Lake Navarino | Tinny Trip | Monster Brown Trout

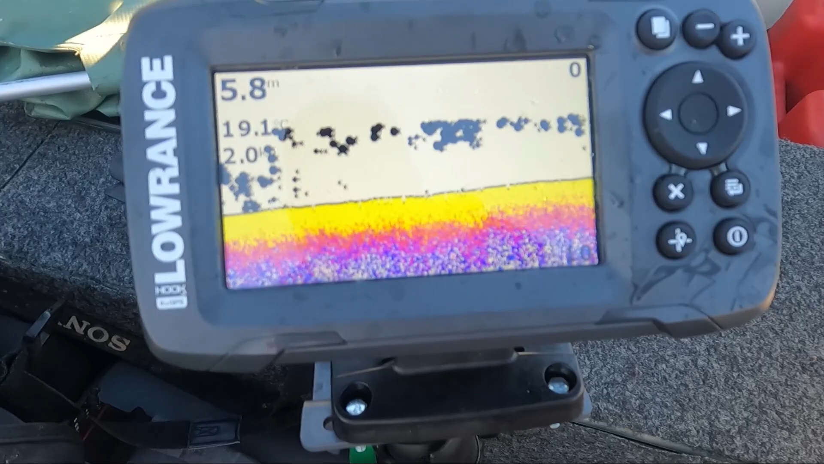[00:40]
On screen: depth 5.8 m, water 19.1°C
I mean, that's what the sounder looks like, but I doubt that there's that many fish under the boat. I think it's just picking up stuff under the boat, under the transducer.